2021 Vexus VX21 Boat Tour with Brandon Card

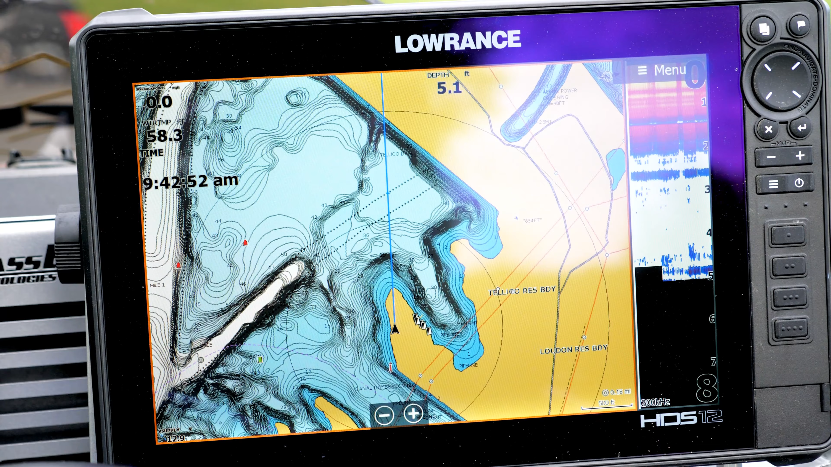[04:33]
On screen: depth 5.1 ft
my 2D sonar, I got a through-hole transducer tied into my Lowrance.
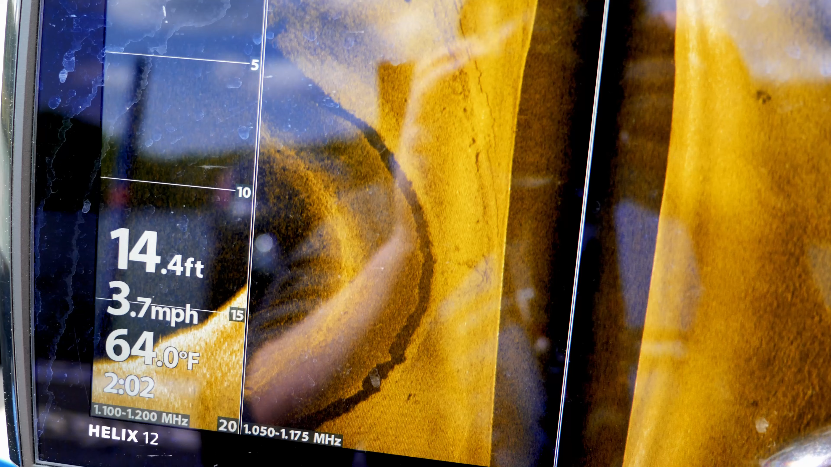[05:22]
On screen: depth 14.4 ft, water 64.0°F, speed 3.7 mph
For the Humminbird Helix 12, that's going to be for my mega-side imaging and mega-down imaging.
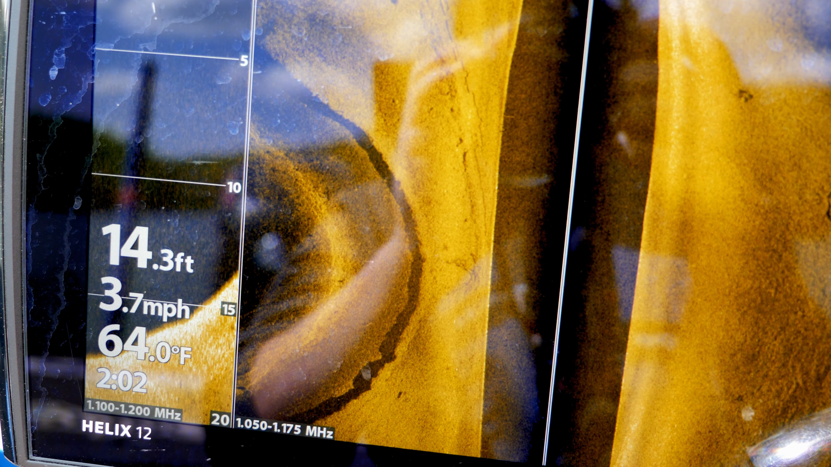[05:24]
On screen: depth 14.3 ft, water 64.0°F, speed 3.7 mph
And then the Helix 7 right below, that's just another one that I could use for mapping if I wanted to pull up the side imaging over here on my Lowrance.
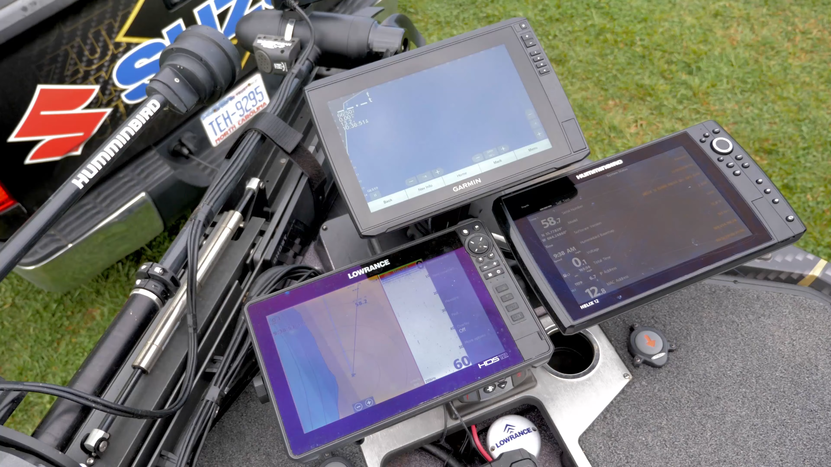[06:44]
So I have a Humminbird Helix 12.
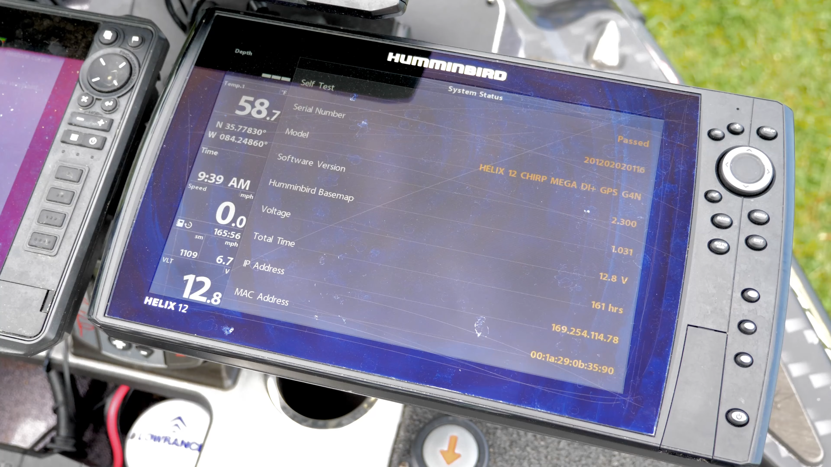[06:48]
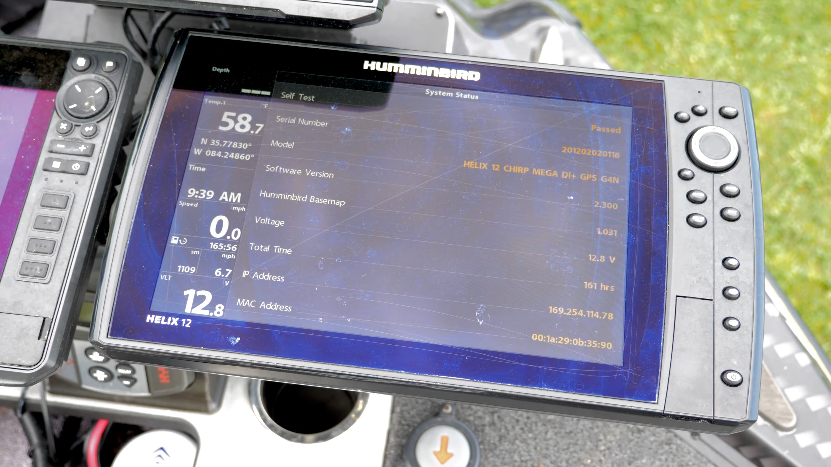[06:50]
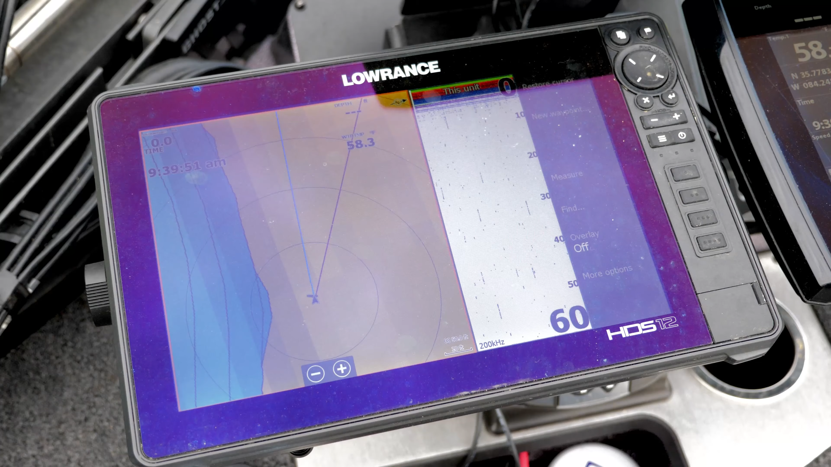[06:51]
And then I have a Lowrance HDS 12 over here on the left. And then up front, I have the Garmin 12 inch.
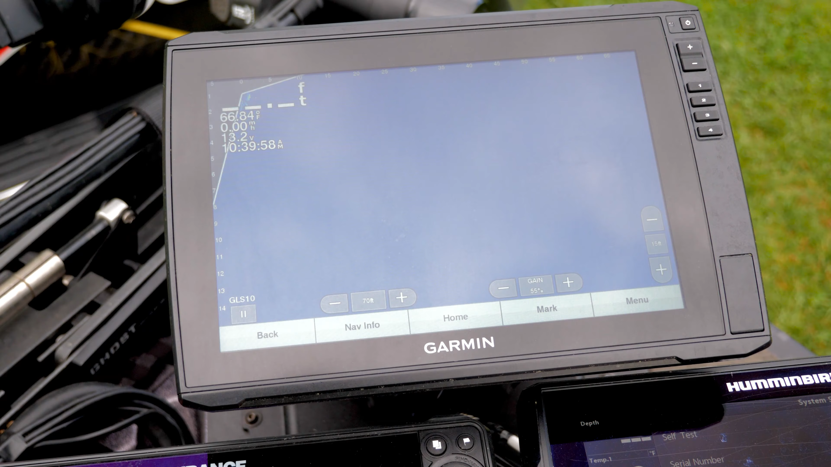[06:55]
So basically the reason for all this is the Humminbird 360,